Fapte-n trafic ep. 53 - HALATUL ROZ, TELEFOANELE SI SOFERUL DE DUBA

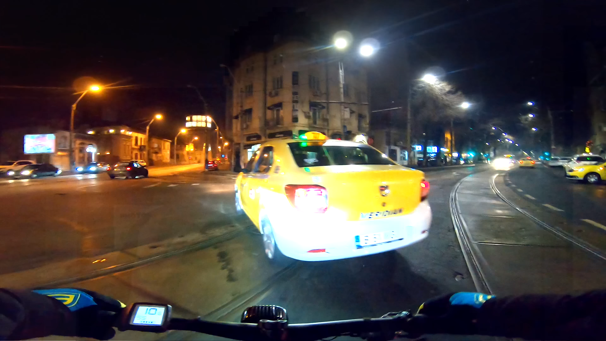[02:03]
Nu știi să semnalizezi de prost, e greu să semnalizezi de pleci de pe loc. Mama, ce era să mă duc pe linia aia de tramvai din cauza la idiotul ăsta. Ia uite-l pe ăsta cum trage, mama. Lasa telefonul ăla și fii atent la drum.
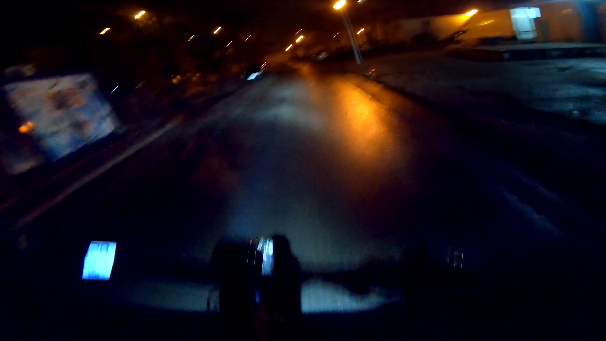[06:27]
Câta gropa, câta gropa era acolo să bagi picioarele.